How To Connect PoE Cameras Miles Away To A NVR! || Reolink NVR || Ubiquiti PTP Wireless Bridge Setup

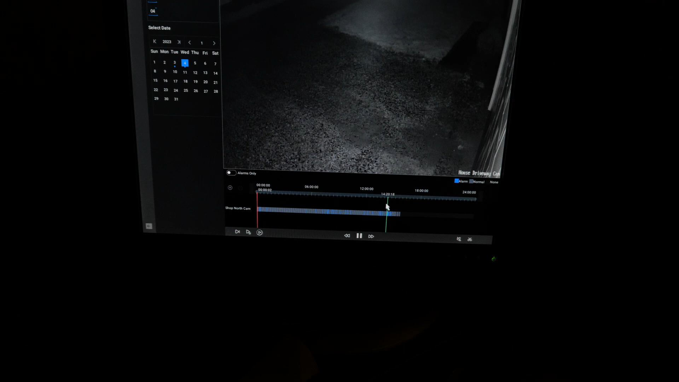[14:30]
And then we've also got normal. So anytime there's some, you know, motion down here, you'll see it show blue,